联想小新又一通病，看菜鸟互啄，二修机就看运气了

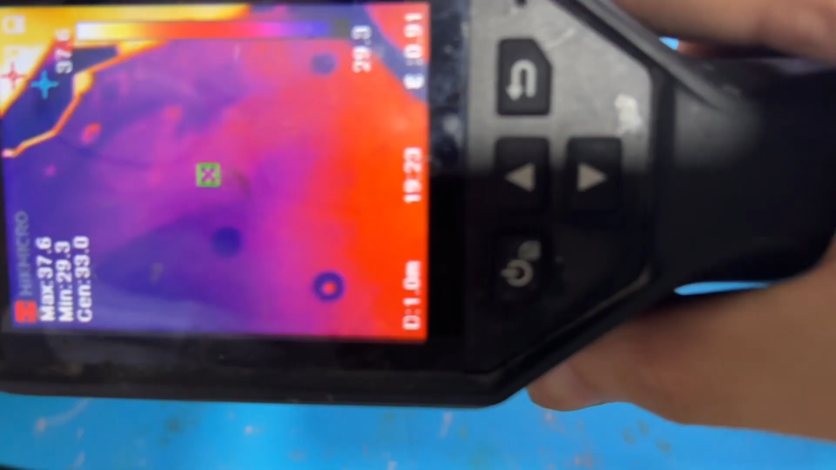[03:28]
不意外 EC发烫
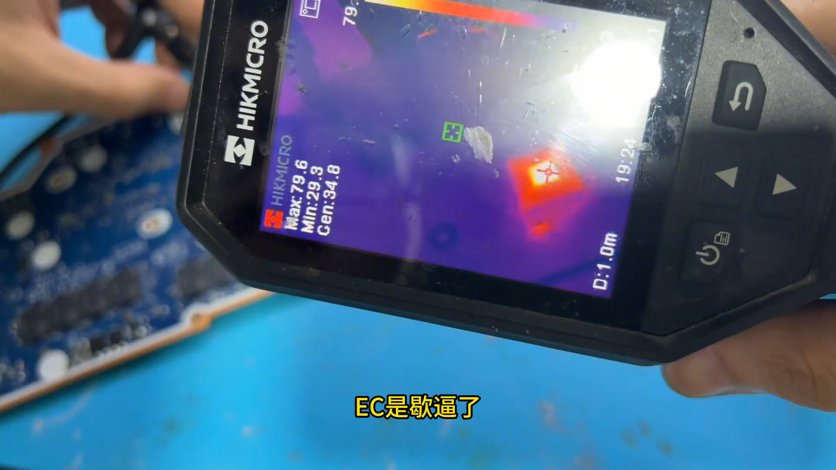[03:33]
EC是斜鼻了这个EC很明显啊 换过的上家应该也是个高手EC焊得非常漂亮